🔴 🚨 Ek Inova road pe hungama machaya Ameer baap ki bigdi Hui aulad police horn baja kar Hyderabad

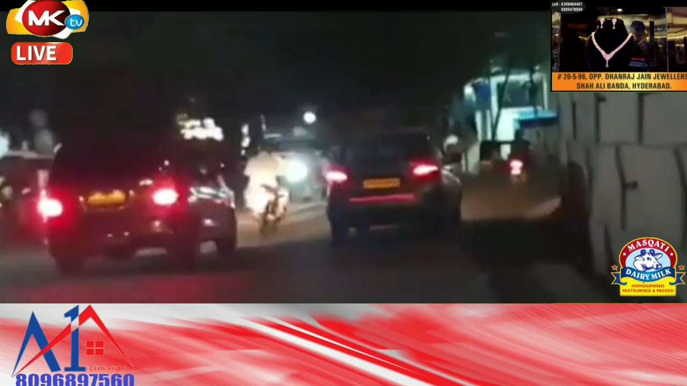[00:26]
ہنگا میں برپا کر رہے ہیں اسی طرح بنجارہ ہلز کی مصروف ترین سڑک پر ایک بگڑی ہوئی